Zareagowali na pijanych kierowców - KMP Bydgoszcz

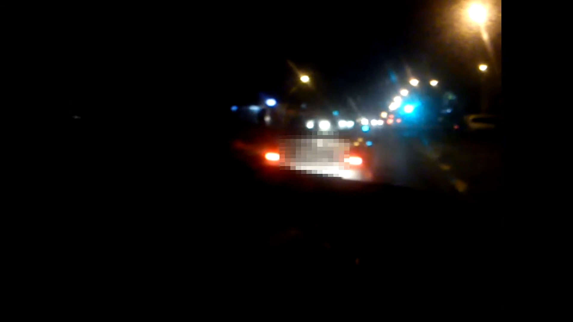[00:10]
Trzeba, teraz go zatrzymał może. No zobacz jak on jedzie, ty. Dwoma pasami. Przed momentem kierowca, który bankowo jest pijany. Non stop okramężniki się uderzą. Dwoma pasami jedzie. Opel Vectra, srebrna. Jadę za nim cały czas. Wyszyńskiego Jedzie w kierunku ulicy Wyszyńskiego. Powstańcy zwykłopolski w kierunku Wyszyńskiego.